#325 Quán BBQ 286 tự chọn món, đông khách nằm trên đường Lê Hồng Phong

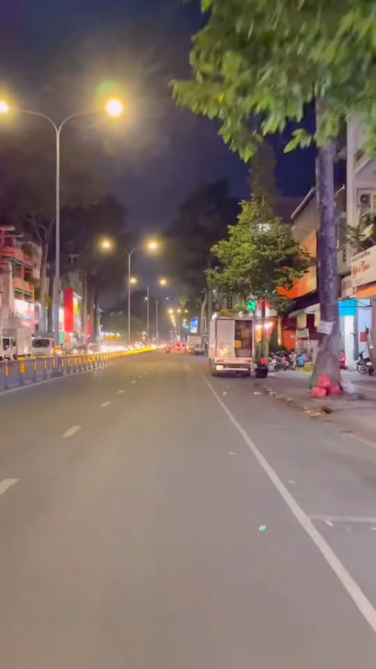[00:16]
Từ đường An Dương Vương thì Phúc sẽ rẽ phải vào đường Lê Hồng Phong, vừa qua ngã tư Trần Phú thì quán sẽ nằm ngay bên tay phải đường.